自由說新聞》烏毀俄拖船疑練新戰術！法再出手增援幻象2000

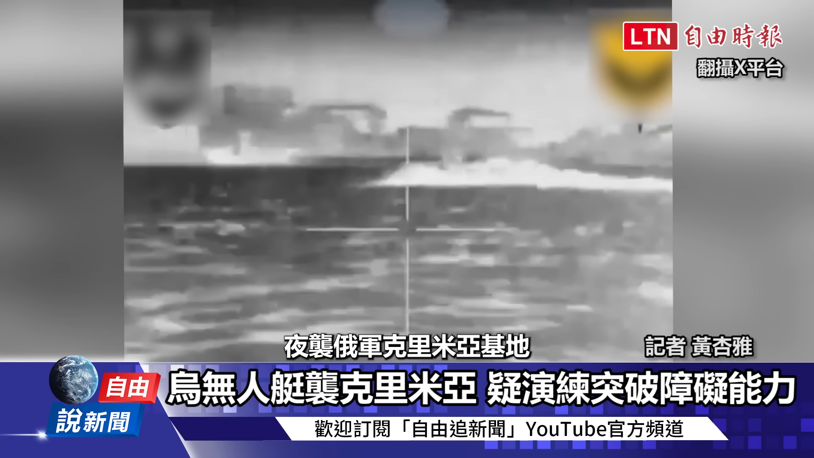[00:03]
第一人称视角直击乌克兰自杀无人艇夜袭俄军克里米亚基地，画面中无人艇快速前进，
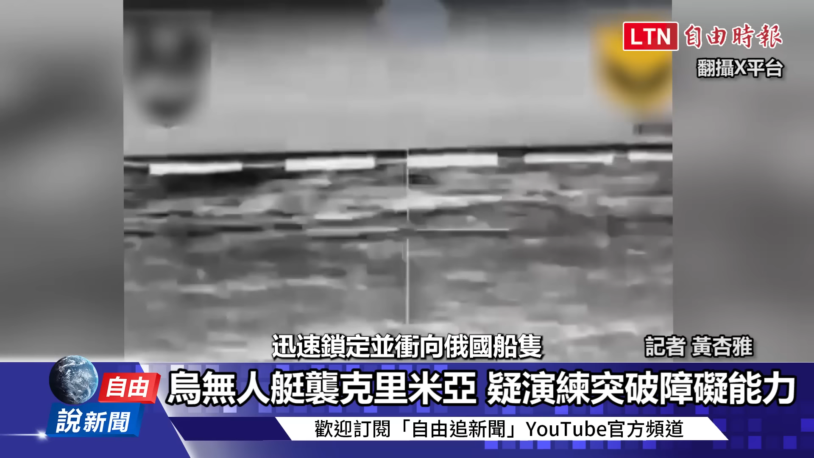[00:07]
穿越港口屏障之后迅速锁定并冲向俄国船只，随后画面出现失去讯号字样，也宣告本次任务大功告成。